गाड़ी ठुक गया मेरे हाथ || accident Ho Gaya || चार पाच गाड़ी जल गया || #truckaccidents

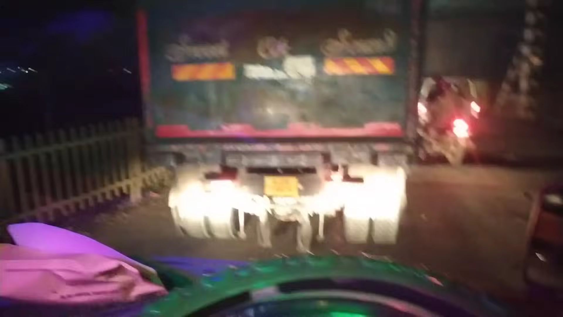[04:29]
हम लोग रेलवे करासिंग पे लाइन में चल रहे है लेकि
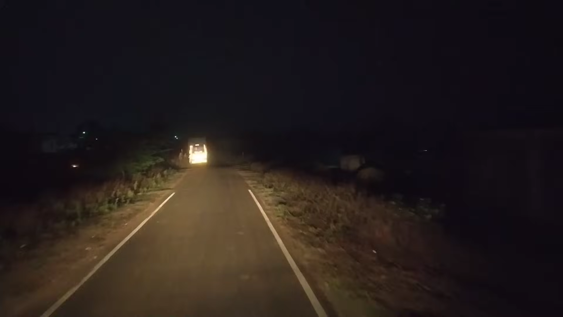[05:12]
सुबे की बजरी साड़े पांच और बबलु भाई भी आ गए ये रहे उनके घर से ये गाड़ी कल सुरस से लोड़ हो गई थी ये खड़ी सामने बबलु भाई वाले गाड़ी